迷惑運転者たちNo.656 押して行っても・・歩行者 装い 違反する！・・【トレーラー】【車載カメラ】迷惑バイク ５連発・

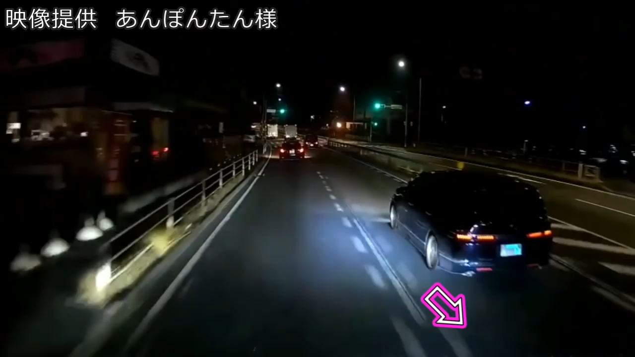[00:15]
よー、危ねー、こいつなー、本当に迷惑だよ。